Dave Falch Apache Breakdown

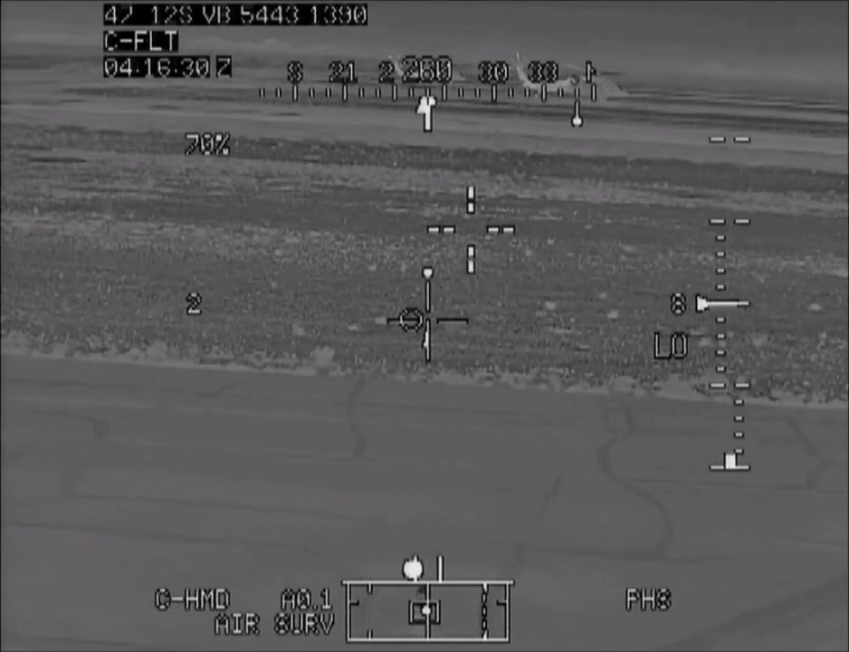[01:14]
there's a lot of symbology here but I think it's appropriate to only point out the
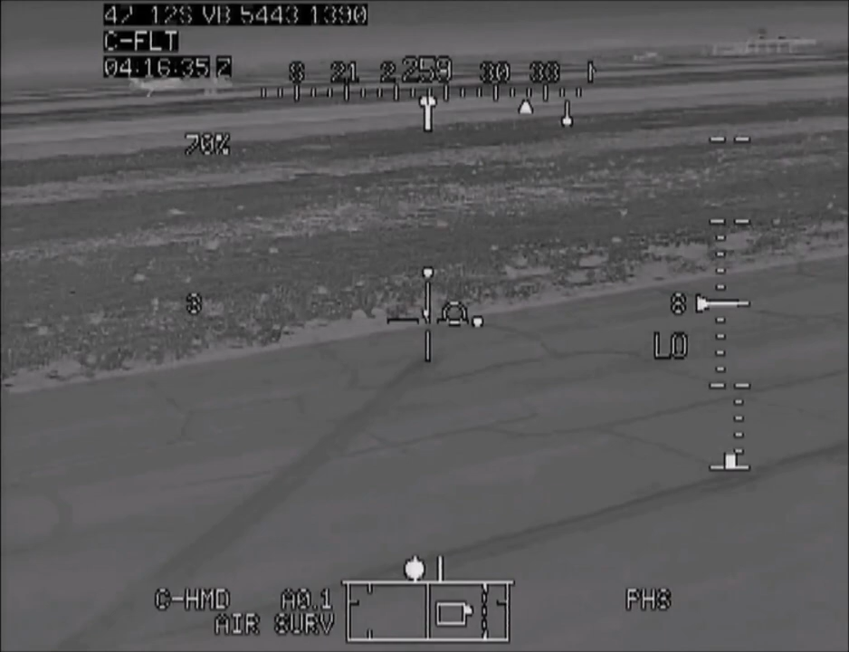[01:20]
information that might be relevant to the video I have left links in the description for further research into the symbology let's take a look
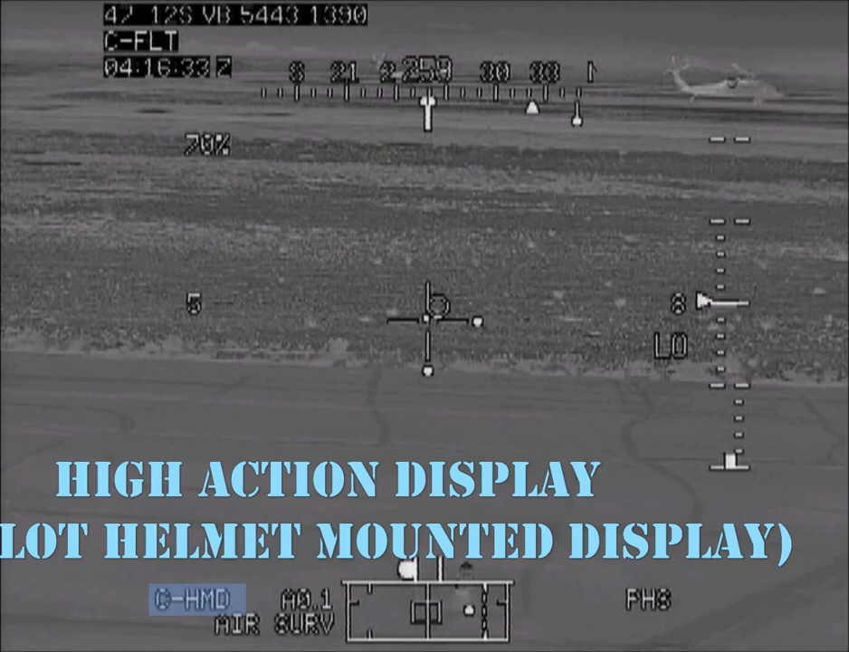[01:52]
it appears to me that this video was recorded
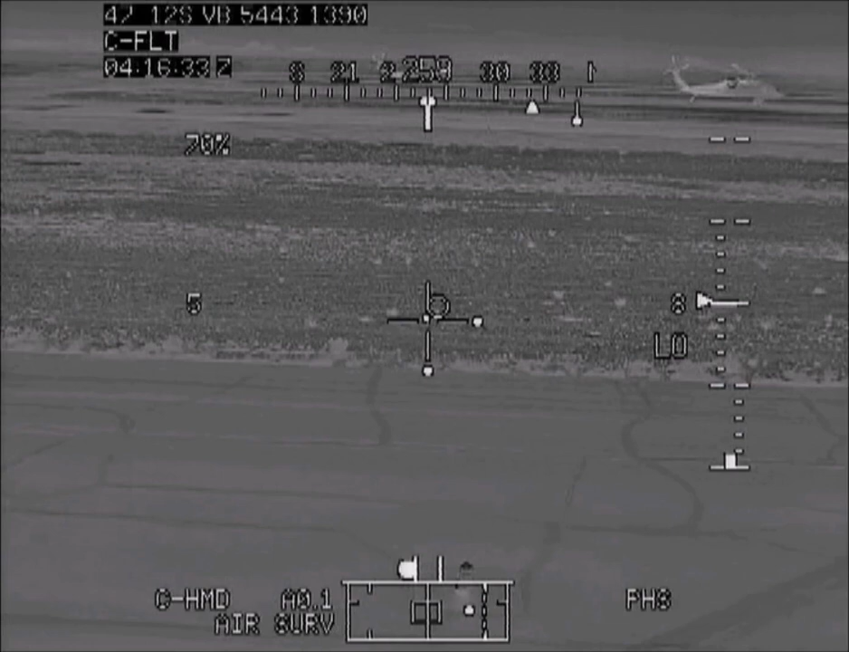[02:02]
using the pilot night vision system or PENVIS
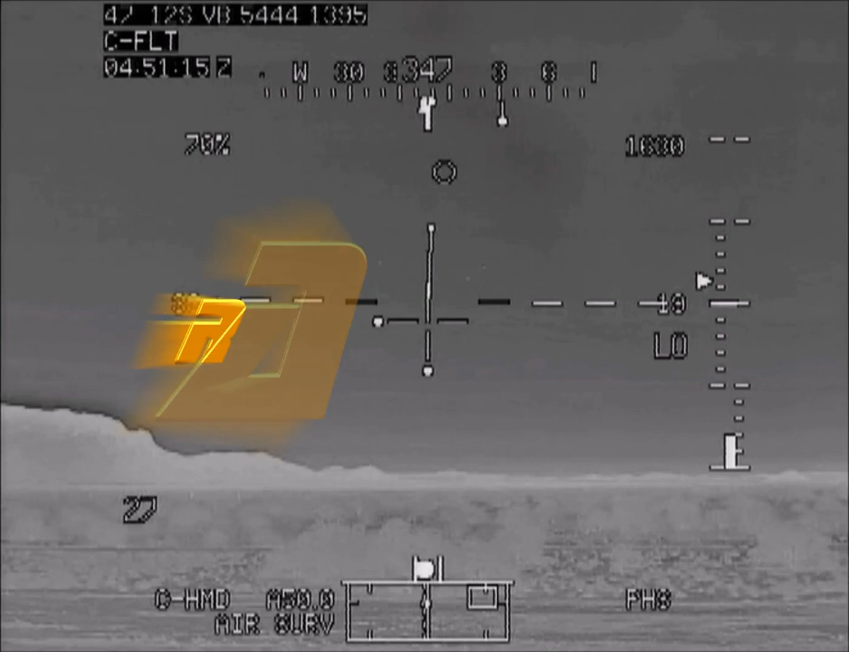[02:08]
four request west slopes
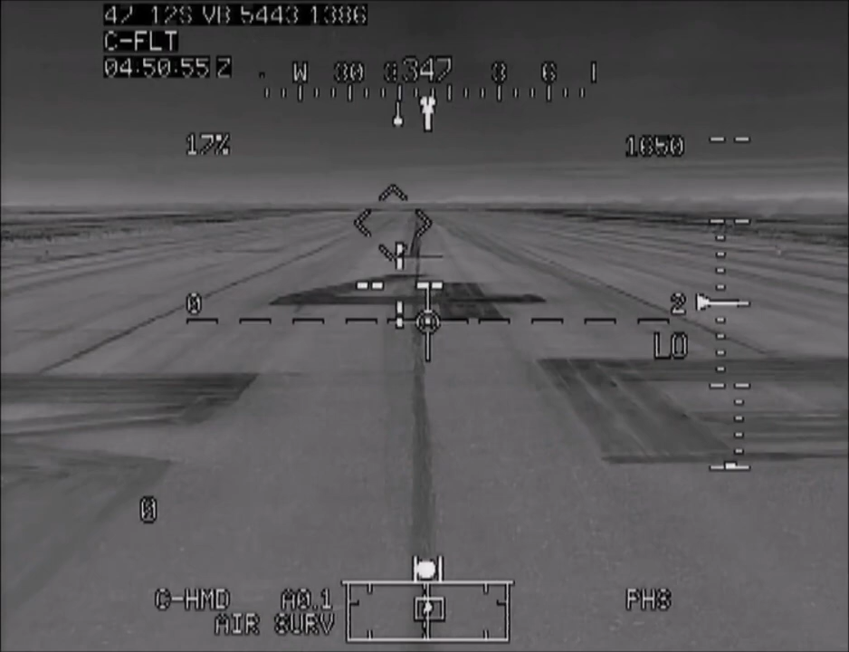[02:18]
one go two eight one taxi north to tower two west slopes one count two eight one roger wow those three really fast flying jets up there probably probably some A-10s or some S-16s
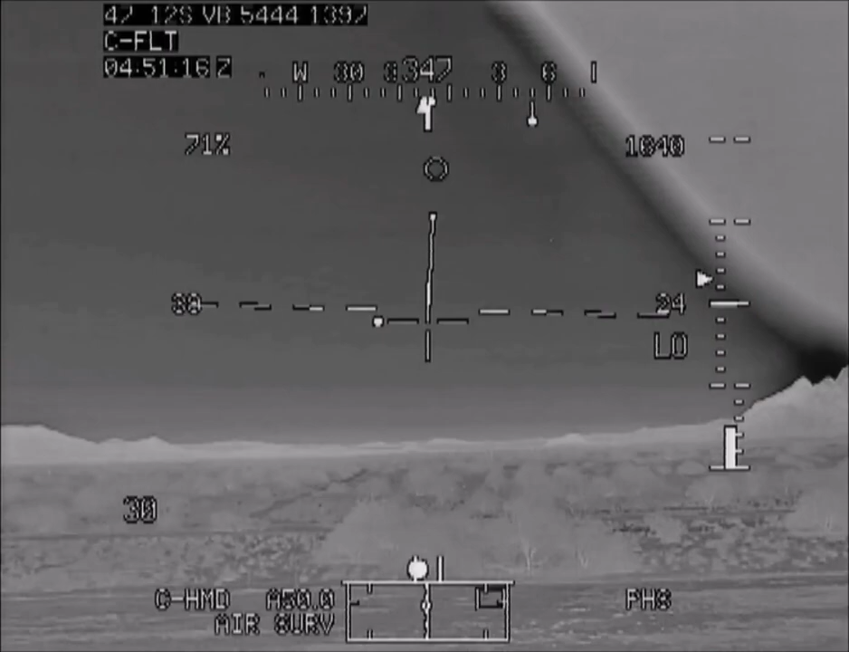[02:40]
whoa hang on a second what just happened there
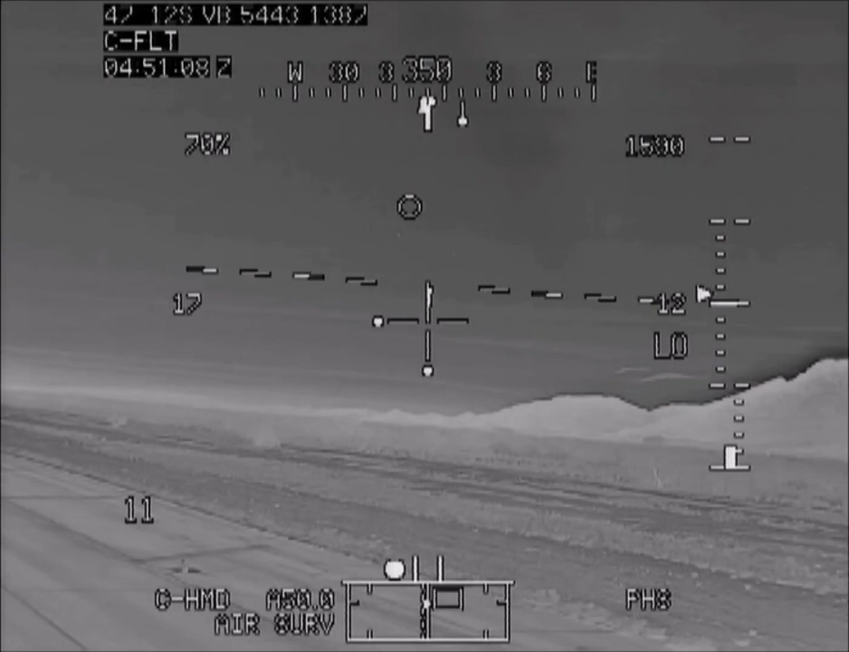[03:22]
the pilot and co-pilot both discuss what aircraft these might be probably some A-10s or F-16s as they pass there's obvious erratic movement almost similar to some insects
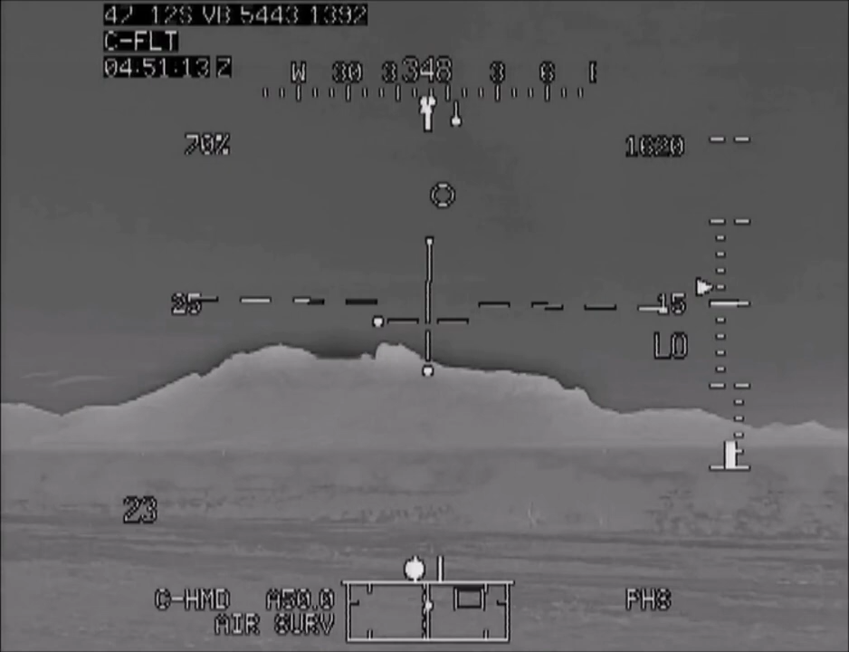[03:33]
then they immediately form back into a triangle formation and continue on the next one let's
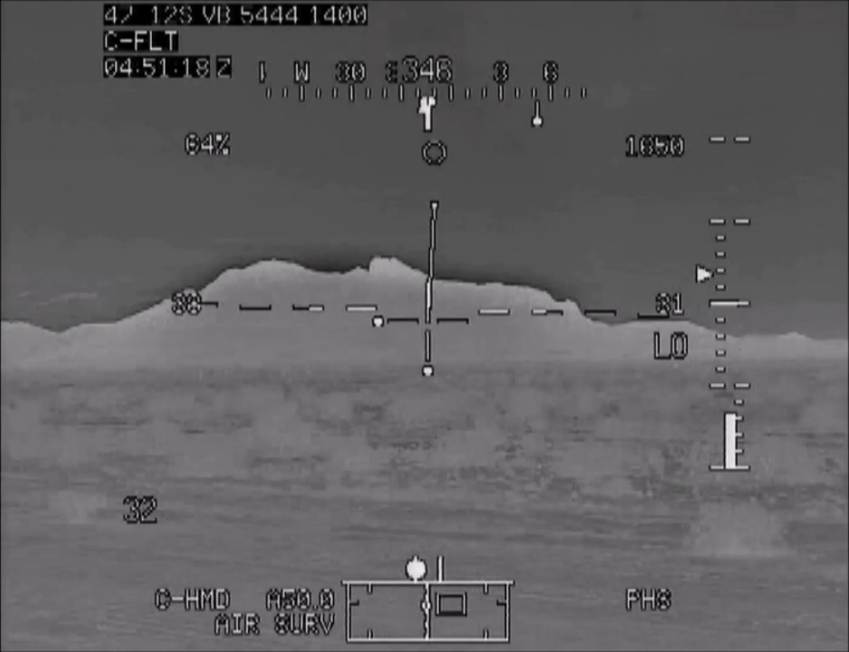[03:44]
explore some possibilities what these may or may not be what made the pilots think that these were aircraft when they first appear from the distance they do resemble some not quite distinguishable thermal signatures that move like jets as they quickly pass they maintain an orb like shape and don't take on the shape of aircraft nor do they show propulsion from a side view at this point the silence from the pilots is telling in my opinion what would you think if you were them
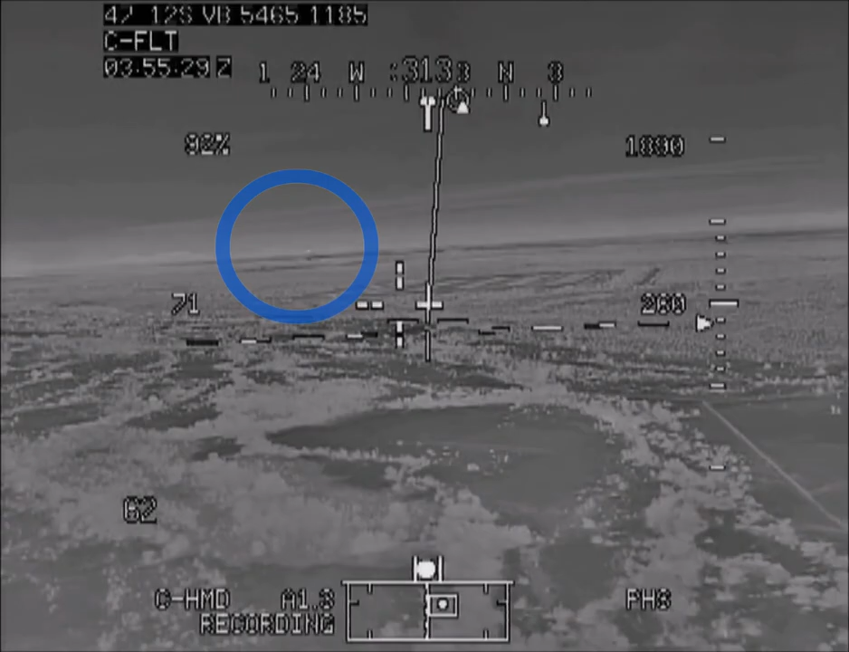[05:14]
unfortunately focus on how big are they were there's now this yeah this is yeah they just hit the axis which is this is like we in a Rumhelminers like we Distant aircraft is noticeable by a moderate thermal signature. Depending on its direction of travel in relation to the FLIR, it can be more obvious with the heat of jets or propellers or less
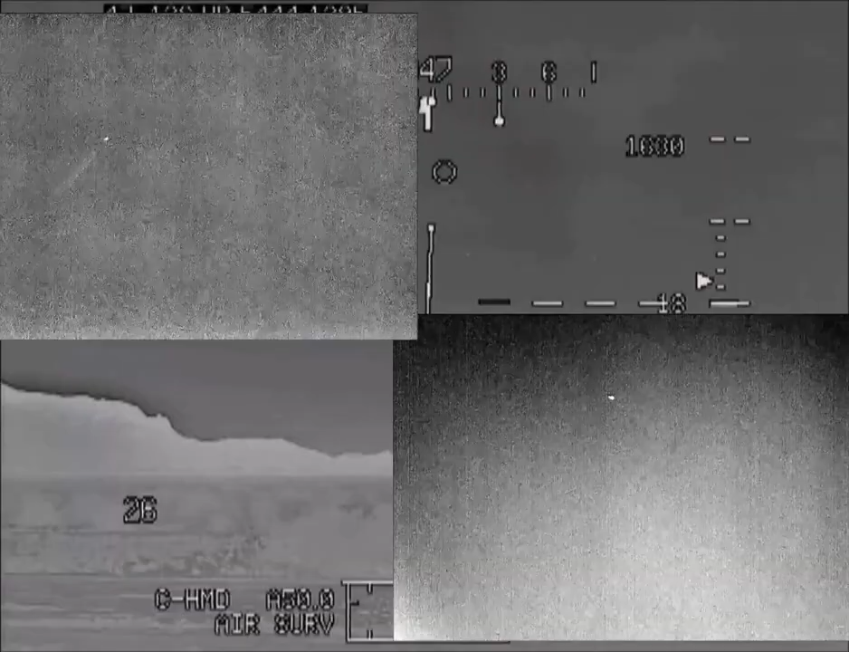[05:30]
obvious if the propulsion system is facing away from the FLIR.
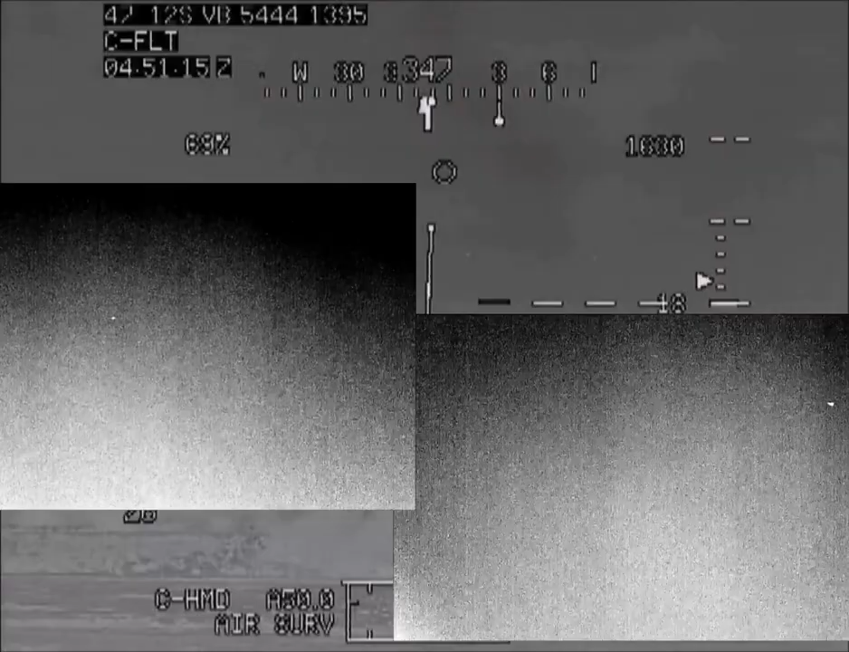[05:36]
I found the easiest way to identify aircraft is by observing linear travel at a consistent speed.
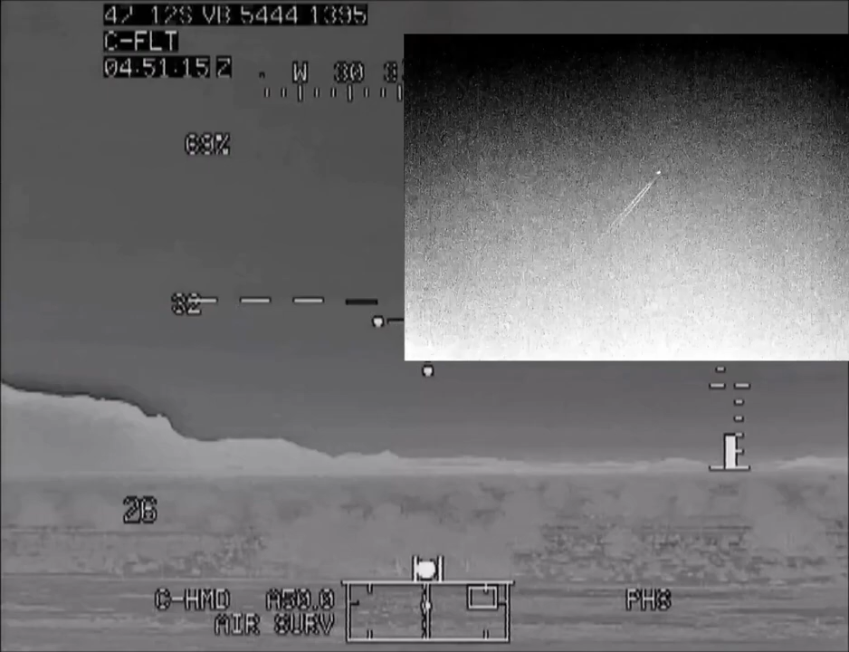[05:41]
It started off looking like far away aircraft, but could it have just been bugs? Let's look at some examples of what bugs look like in infrared. Did you see that?